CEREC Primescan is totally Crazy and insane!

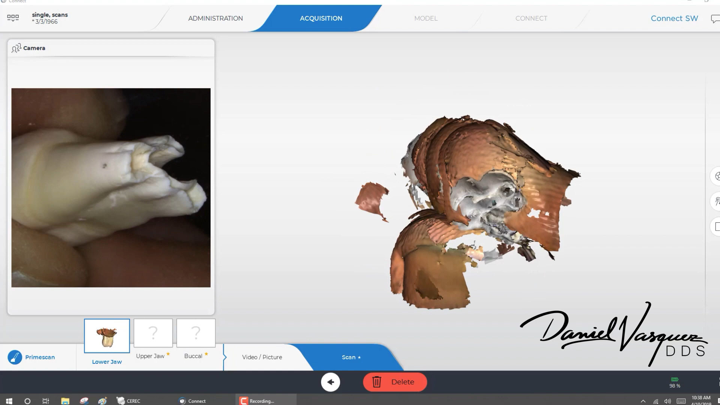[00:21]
I can go all around. It will scan and it's just going to clean everything. This is crazy. Look at that. Now there's some more information.
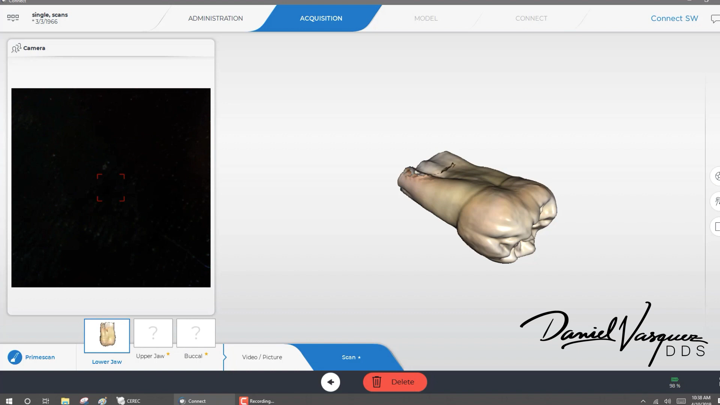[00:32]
All I'm going to do, I'm going to get the camera, I'm going to re-scan, get more data from the tooth structure and the software is going to eliminate all those objects.
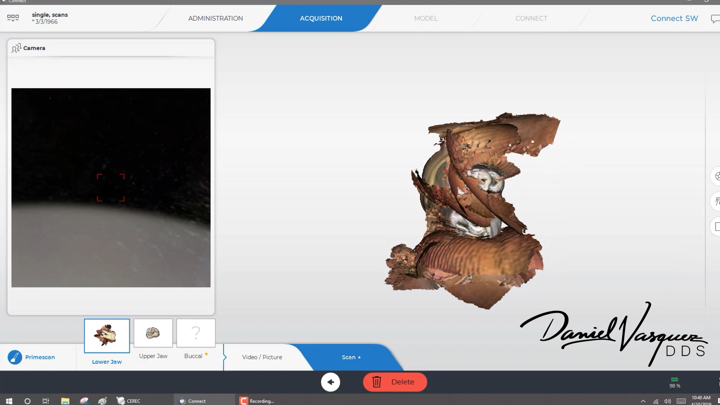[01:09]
As soon as I go and I turn around and I scan the apex, what it's going to do? Boom! It's going to clean like magic.
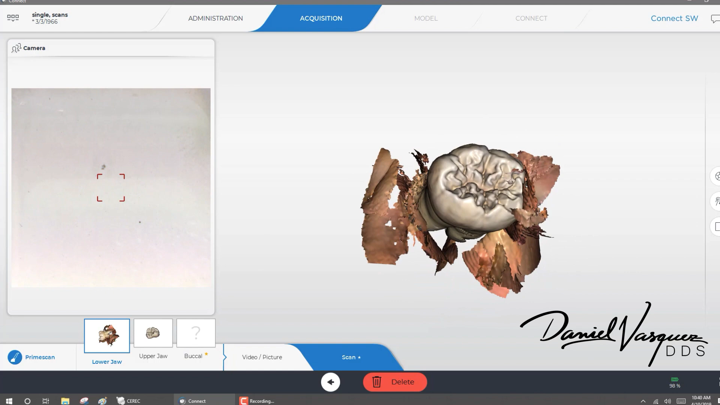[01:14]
Boom! Chaka-laka! Everything is clean. This is crazy.